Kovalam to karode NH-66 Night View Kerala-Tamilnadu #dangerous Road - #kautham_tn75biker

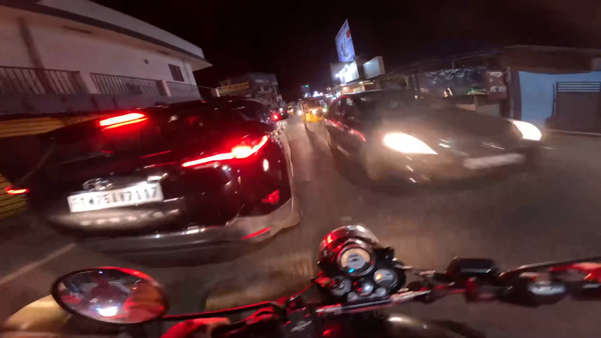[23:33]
ஆனால் ரோடு வேணால் பக்காங்க, நீங்கள் நைட்டும் பார்த்தீங்களா லைட்டிங்லாம் இருக்குது கொஞ்சம் கொஞ்சம் இடத்துல தேவைப்பட்ட இடத்துலலாம்.
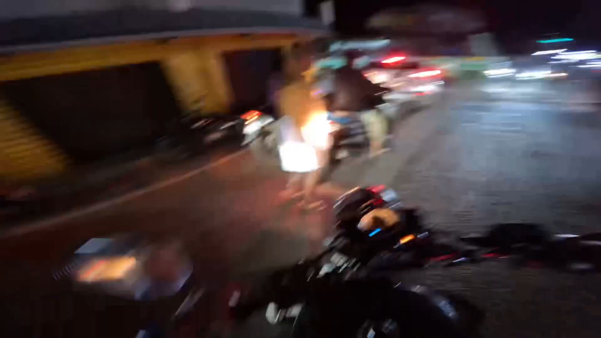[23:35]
ஸோ இதான் அந்த பிபிஎம் முக்கு, இங்கே பாருங்கள் அந்த இடத்துல ஒரு பெரிய ஒரு பஸ்ஸு வேறு வேறு லெவலு.
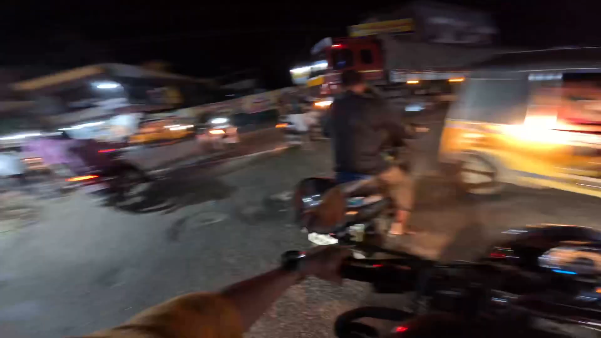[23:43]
ஸோ அந்த ரோடு வந்து கனெக்ட் ஆகிடுச்சு.